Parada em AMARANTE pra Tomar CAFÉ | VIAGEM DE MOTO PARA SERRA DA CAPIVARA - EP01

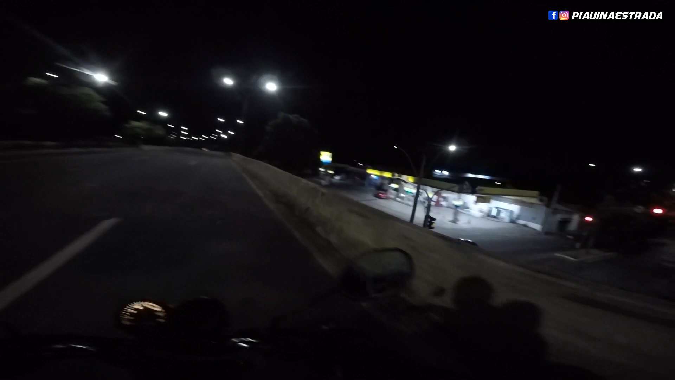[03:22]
Vambora galera, continuando a viagem aí, já cheguei em Teresina já, saímos de altos lá da Espaço 4, que nem eu comentei, já são, é,
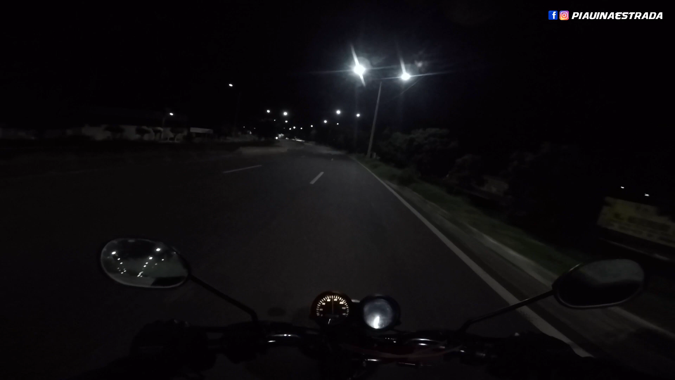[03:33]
quatro e quarenta, estamos aqui na 316, perímetro urbano aqui na altura do Parque Piauí, mais ou menos, e aí vamos continuar as filmagens, e aqui é André de Lira, mais uma vez, com vídeo para vocês, mais uma viagem, é o André de Lira do canal Piauí na Estrada, diretamente de Teresina, Piauí, é que nem eu comentei, a gente está indo para Serra da Capivara, e está longe, meu amigo, está longe,